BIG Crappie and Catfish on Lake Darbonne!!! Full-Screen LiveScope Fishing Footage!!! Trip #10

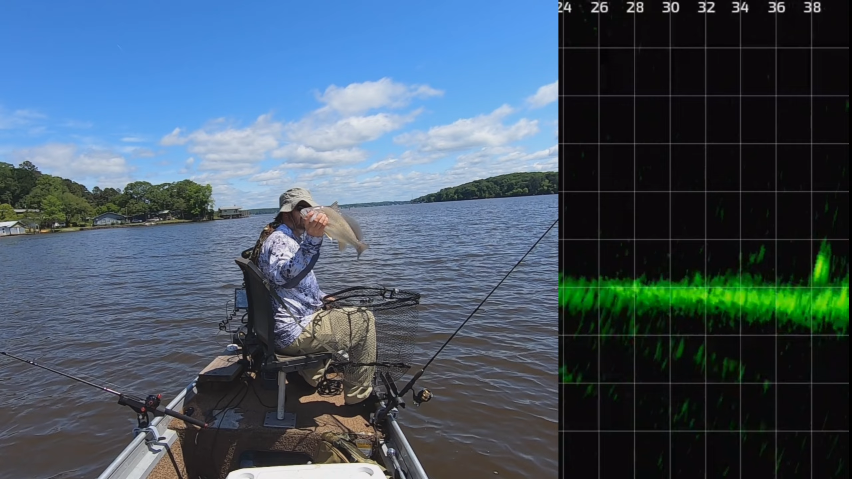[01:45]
it about like I said about half the time whatever I'm catching off the bottom if it's a good mark it's going to be one of those guys right there now this past fall I've I caught several that were not on the bottom that was a little strange but usually when I catch those they're sitting right on the bottom here going right over this little brush pile this was a good brush pile oh there he goes we got him this was a great brush pile I sat here for a long time I caught a lot of fish off this pile right here
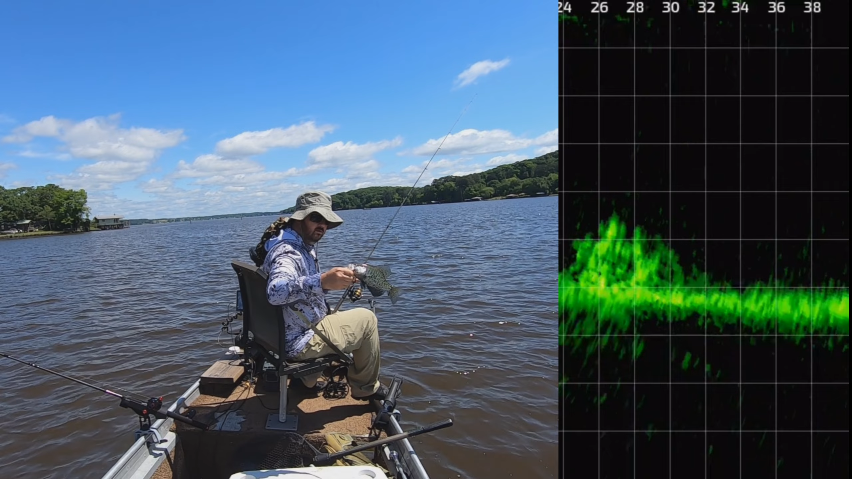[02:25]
they all know what time it is get that dark dark color to them right now this was a fun brush pile right here like I said I I sat right here for a long time and it was just one cast after the other and you can see the clock up there at the top left and so you can kind of watch and see it's you know there was not much time passing between each catch right here and so y'all notice I you know I I didn't see that fish so boat moved in a way that I couldn't
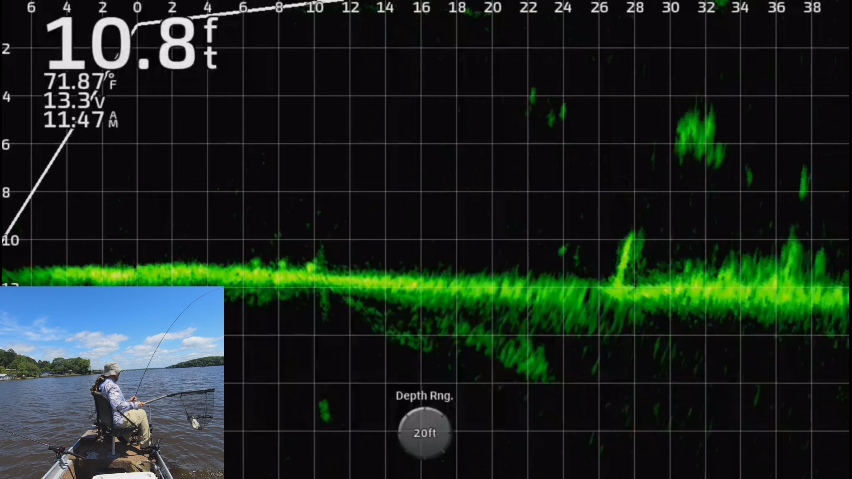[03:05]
On screen: depth 10.8 ft, water 71.87°F
um and just waited for that thump and there it is right there there's the big oh and that's a good one 14 I caught three different 14 inch fish today so that's number one but there's two more coming a big big fish were all over the place but uh oh here we go again I lost sight of it you see that because I was moving around I didn't see that fish you know I just I
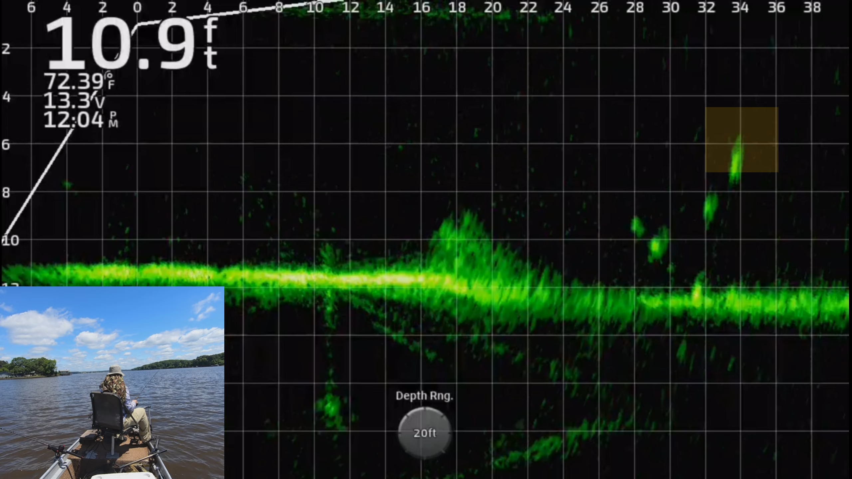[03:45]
On screen: depth 10.9 ft, water 72.39°F
just I knew where the brush was I knew there's fish all around it so you get your jig in the right area it's it's that time of year right you don't have to be targeting a specific fish or you know being right on them you get it in the area and they're going to slam it um and that's what I was doing here I was just kind of getting it around the brush and reeling it on in just like I did last year before I had this thing I'd find a brush pile and throw a jig on it and there there he goes right there case in point and they're they're aggressive this time of year now fall winter they slow down they're not you know hitting it like this but right now
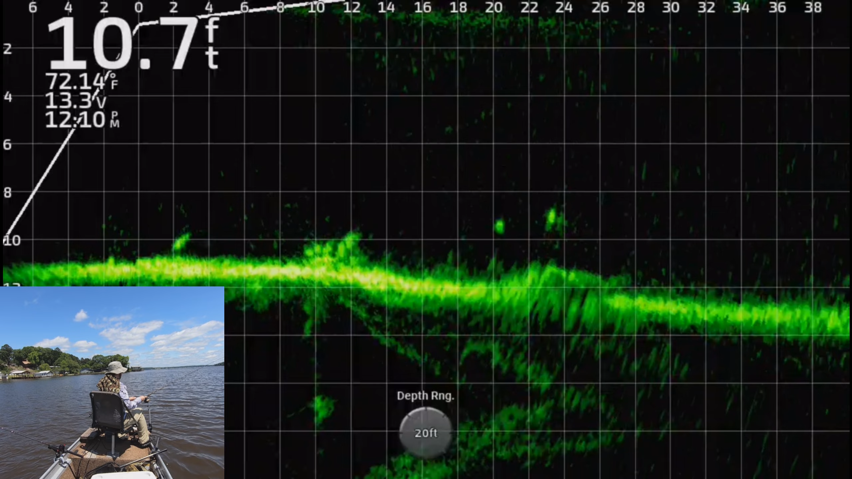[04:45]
On screen: depth 10.7 ft, water 72.14°F
mosey around it took me about 40 minutes to figure out the depth they were at and you know kind of location this oh okay this was the start of something bad right here you saw that so I missed that one I had him hooked lost him okay all right here we come down to this other one got him hooked he came off that's two in a row you look at that clock it's 12 15 so this all happens real quick I lose all right here's here's another one come right over this one he looks small
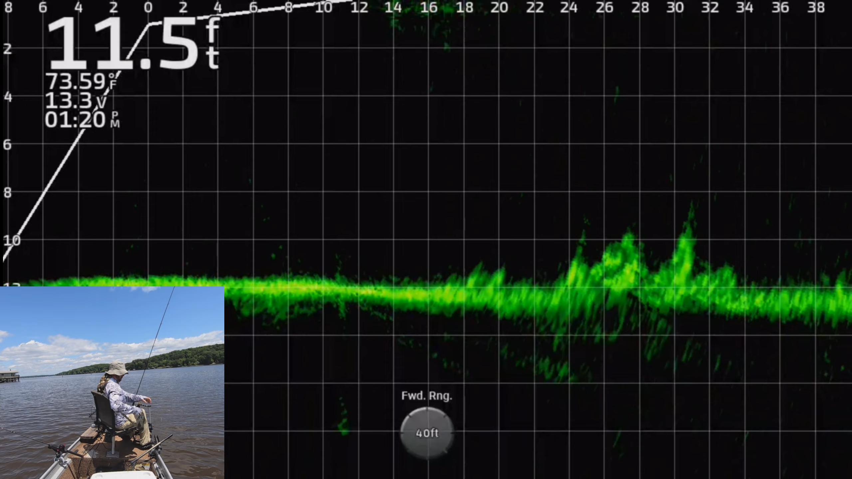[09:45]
On screen: depth 11.5 ft, water 73.59°F
uh maybe a hundred yard area um a little circle I just kind of went around and you know would find little brush or little sticks and stuff they were holding on and and get after them a lot of them some of them were in just open water just floating around it is it is that time of year and uh so I'm oh there come there he goes that's a good one
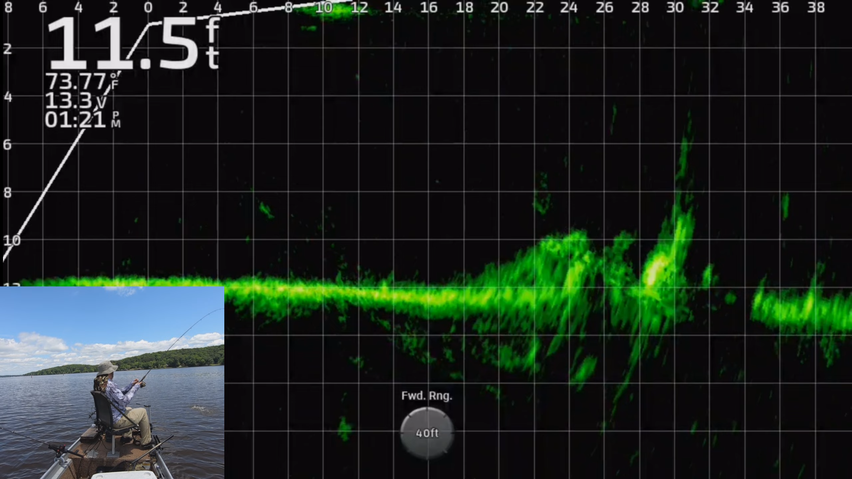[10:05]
On screen: depth 11.5 ft, water 73.77°F
and so uh I think I went about catching like 20 or 25 fish today I stopped whenever I hit my seventh that was 12 inches or more that's the limit here uh you can keep seven fish that are 12 or more inches and so after I hit that I quit hung it up to the down I think I had 20 or 25 fish something like that in the ice chest um but my brother and I went out two days after this and we went to a different lake and uh we caught 58 58 in
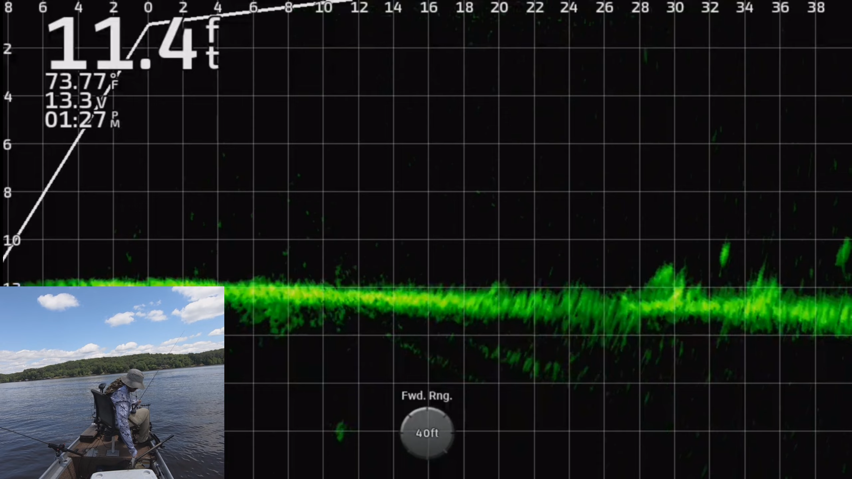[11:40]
On screen: depth 11.4 ft, water 73.77°F
I target one and then wind up going for a different one and you know usually wind up catching a different one than the one I was targeting just because there's so many marks to to kind of choose from down there oh look at these these open water fish good setup too where I can target this one if he doesn't bite it go for the one right below him right and yep the one below him is the one that got it so I missed that that first one got that second one that was a big mark too yeah this I
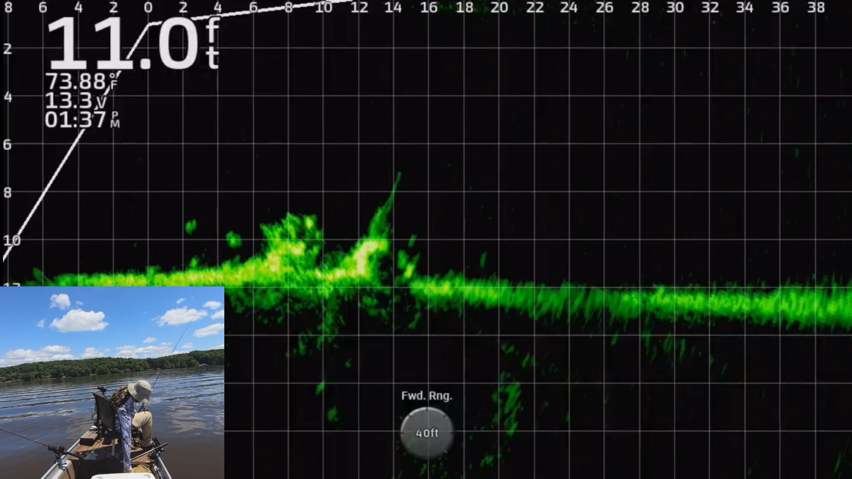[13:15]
On screen: depth 11.0 ft, water 73.88°F
now and it was high even then oh that's a good fish well he raced out of there after it that might not be a good fish those that I found a lot of those little ones will jump out now he was okay I didn't hold him up a lot of times if you see me not hold if you see me and I don't hold the fish up I'm usually not as proud of those that's usually the the eight or nine inch fish where I'm like I maybe not hold this one up let's just throw him in the ice chest real quick that's usually what I'm doing there the proud ones I'll hold up but the you know the eight nine inch fish I'll just throw those in real quick like yeah here he is